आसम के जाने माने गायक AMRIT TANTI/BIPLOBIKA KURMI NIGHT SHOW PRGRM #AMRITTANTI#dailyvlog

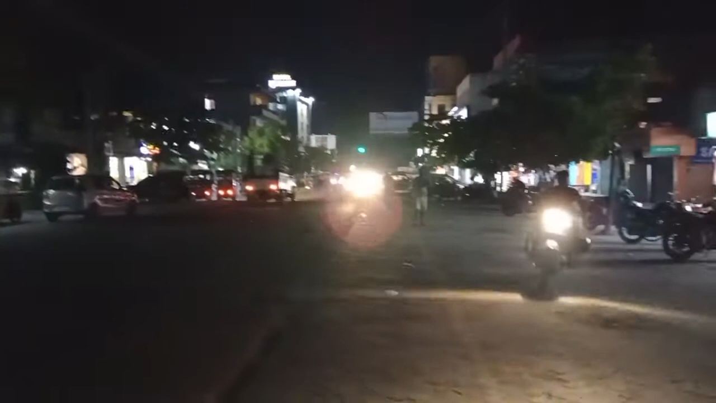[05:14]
तो गाई सिधर देख रहे हैं विश्णाचाराली का नजारा रात का रात में इधर घुमने फिरने का मज़ा है कुछ जालाग है तो क्या करो हम लोग का नसीब में नहीं है रात में घुमने
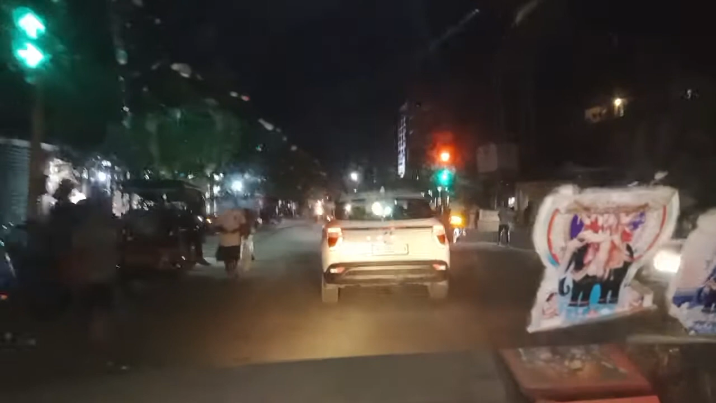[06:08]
का विश्णाचार पुलिस पूर के लुए जो उन्खो वाला विलिंग रहा है उसको सिटी हप कहते
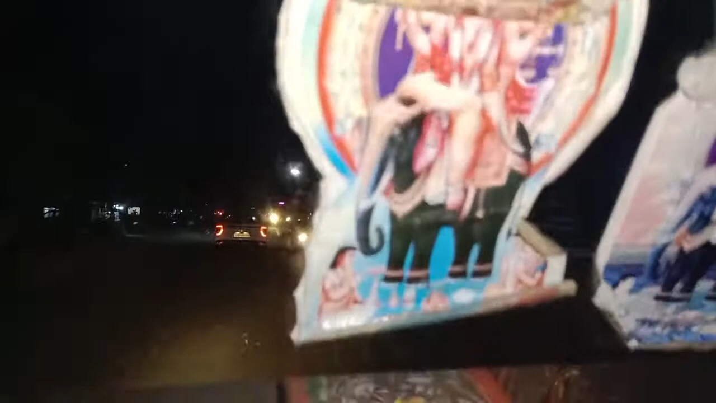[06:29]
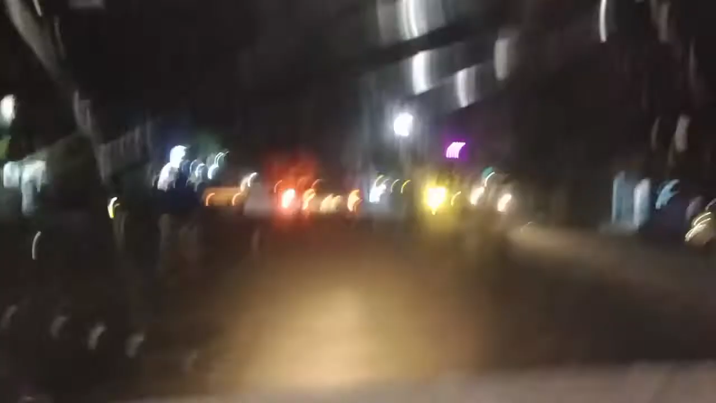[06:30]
और गाईस इदार देख सेकते बड़ा-बड़ा गाड़ी लोग खाड़ा
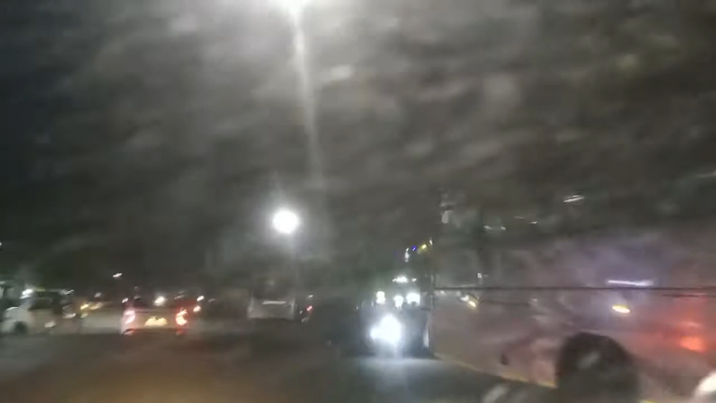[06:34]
हुआ है और एक बहुत बड़ा-बड़ा 25
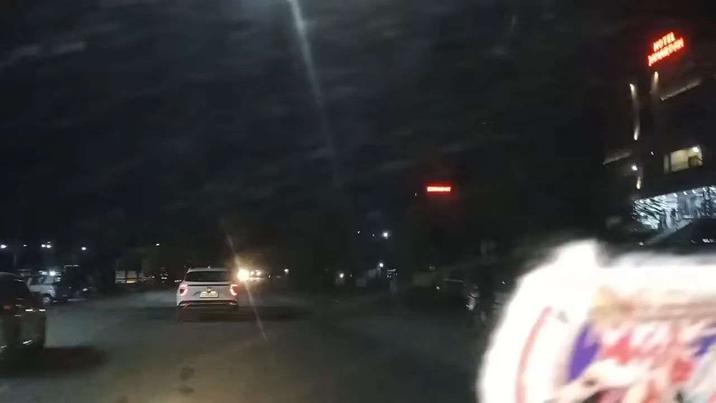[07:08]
इसको क्या बोलते हैं जेके मेडिकल अगर कुछ व्यमार हुआ है तो यहां पर